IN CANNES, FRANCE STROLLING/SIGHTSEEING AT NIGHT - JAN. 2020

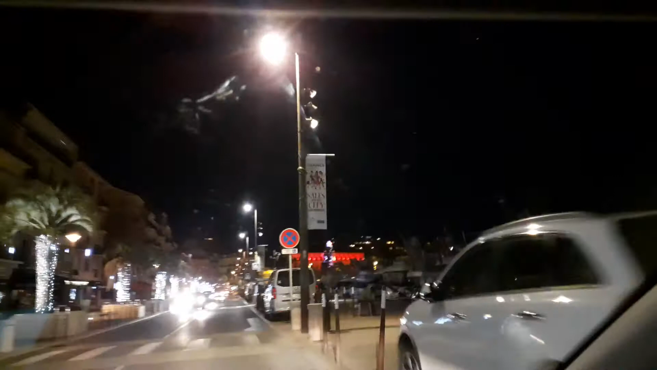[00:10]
Spectacular lights. Wow. Look at that lights. The yachts. The yachts.
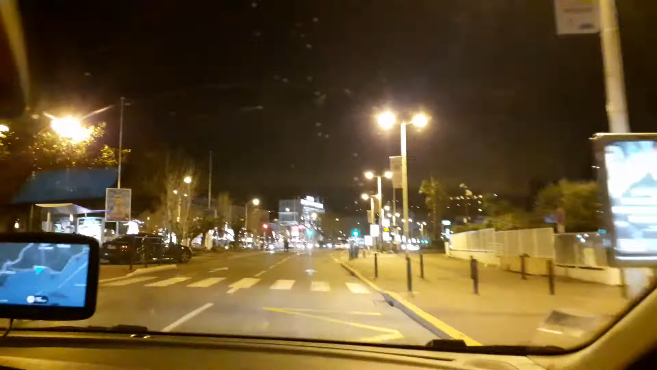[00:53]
Wow. That was it. Wow. Wow. Look at the marina.
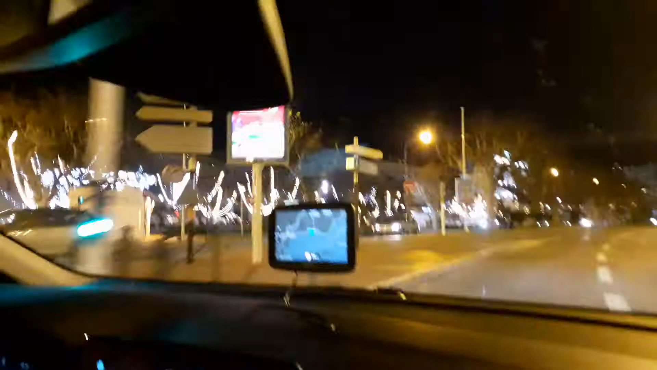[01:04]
Good night driving. You're in Khans. Khans.